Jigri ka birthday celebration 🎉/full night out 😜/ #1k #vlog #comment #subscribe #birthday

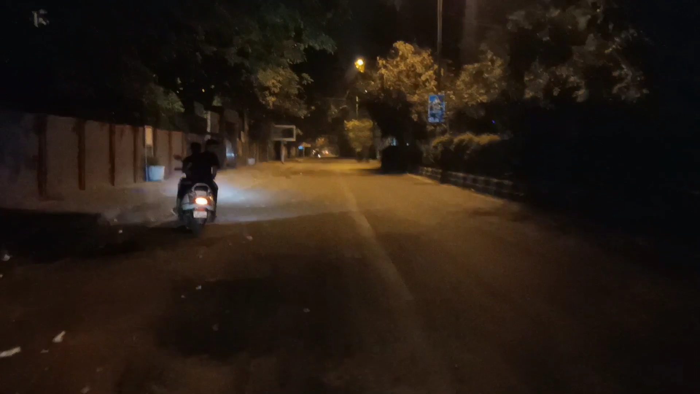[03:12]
हम पंजाबी बाग आ गए हैं और ये अपना स्कूल गुरु नानक पब्लिक स्कूल है अपना, यही पढ़ा हूँ मैं।